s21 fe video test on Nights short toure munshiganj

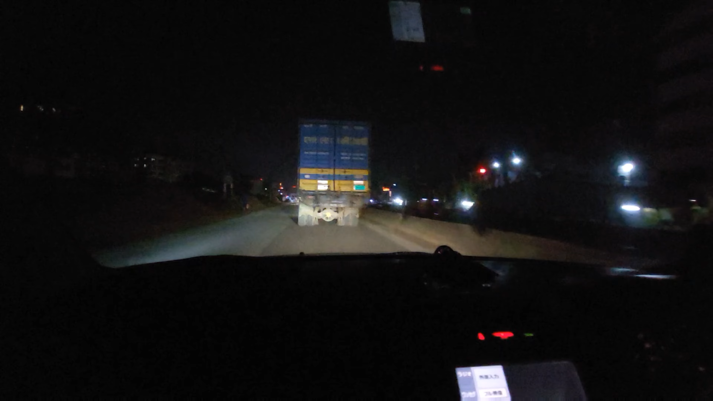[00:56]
ভিডিও পারফরমেন্সের দিক থেকে এটার স্টেবিলিটি যথেষ্ট ভালো,
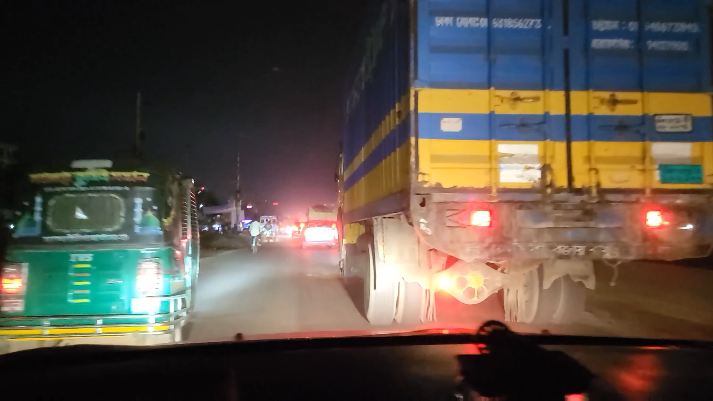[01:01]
এটার ইমেজ কোয়ালিটি থেকে শুরু করে এটা শার্পনেস
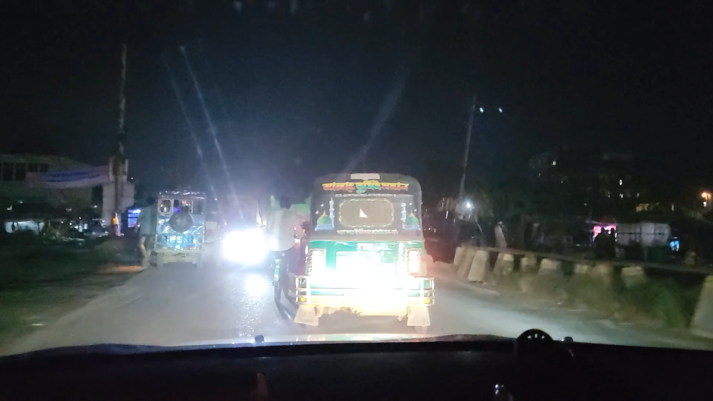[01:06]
যতটুকু অন্ধকার ছিল আসলে সেই তুলনায় অনেক ভালো পেয়েছে।